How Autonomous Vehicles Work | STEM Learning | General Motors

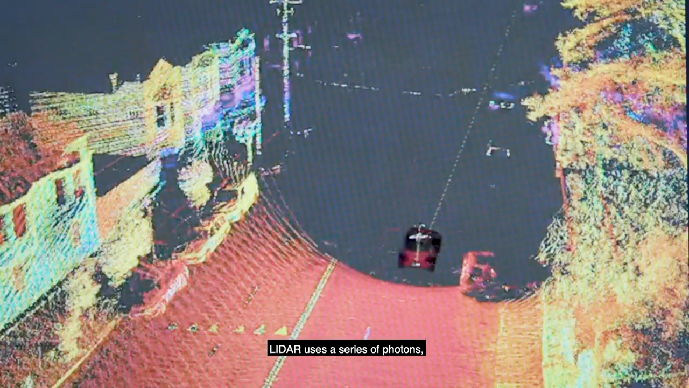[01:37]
LiDAR uses a series of photons, which we can refer to as laser lights. Those laser lights come from the LiDAR and shine on the environment around the car.